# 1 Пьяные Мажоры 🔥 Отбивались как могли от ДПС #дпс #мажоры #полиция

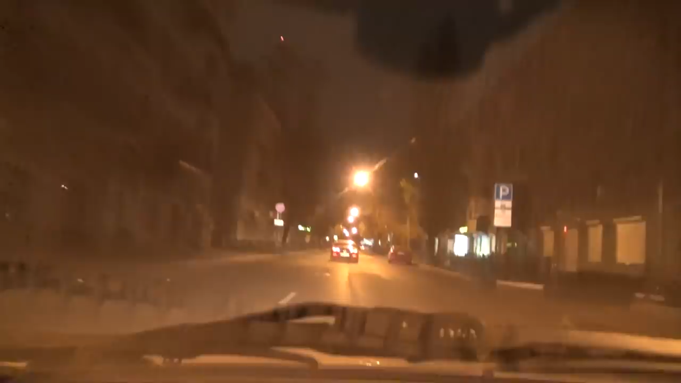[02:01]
Экипаж. Проехал только что, направо. Сейчас. Экипаж только что мимо нас проехал. Вот назад его. Вот он, верни назад.
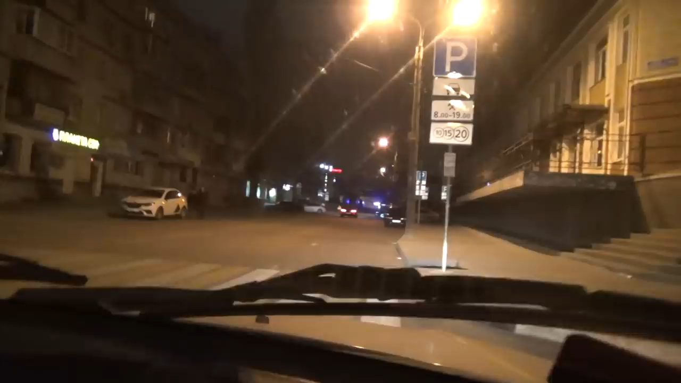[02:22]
Он сейчас на этот поехал. Назад экипаж по Никитинской. Экипаж по Никитинской. Он поехал по Куколкино в сторону центрального рынка.